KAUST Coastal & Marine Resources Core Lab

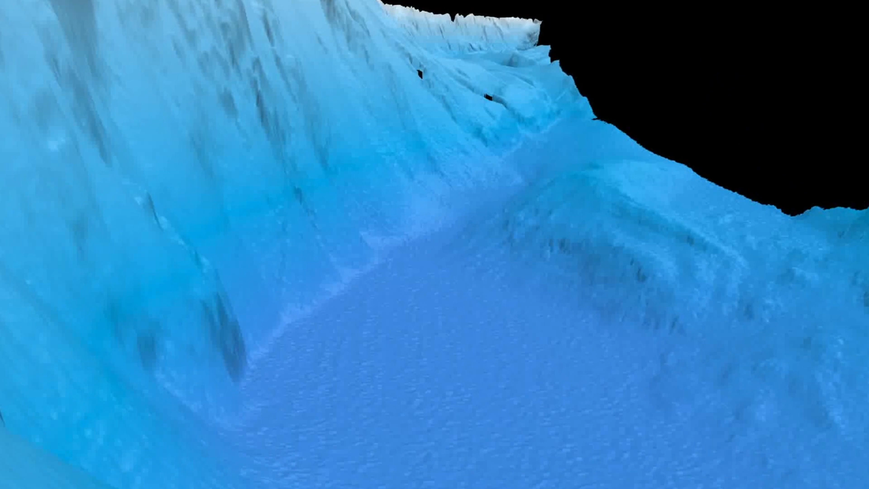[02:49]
A major achievement of the team was mapping the Saudi sector of the Gulf of Aqaba.